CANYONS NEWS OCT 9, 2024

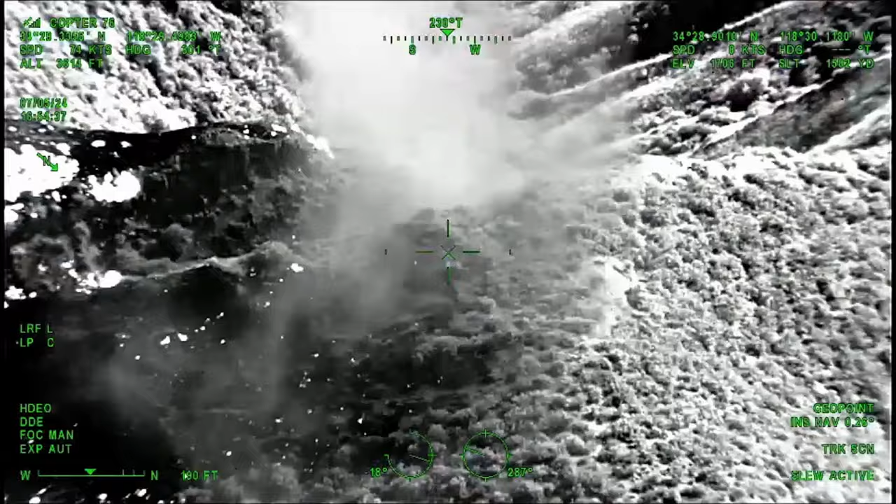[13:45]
S-76 intelligence platform that's flying above them.
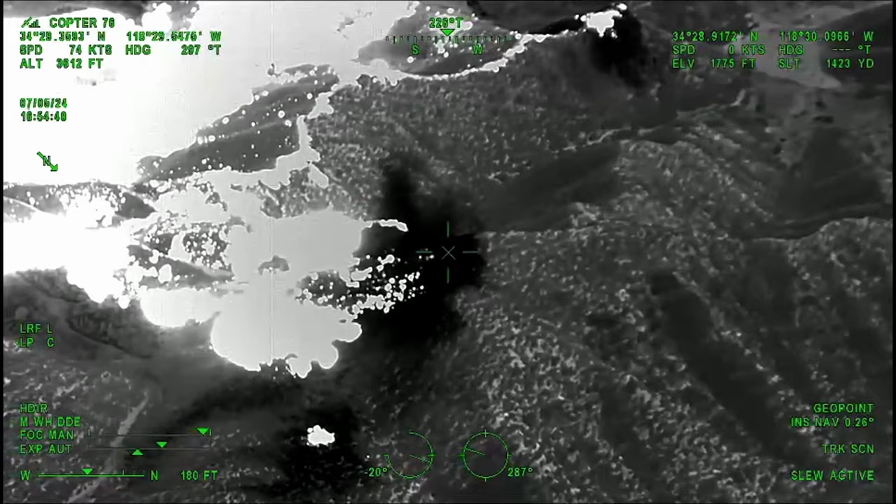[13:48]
That eye in the sky is one of four helicopters funded by Southern California Edison,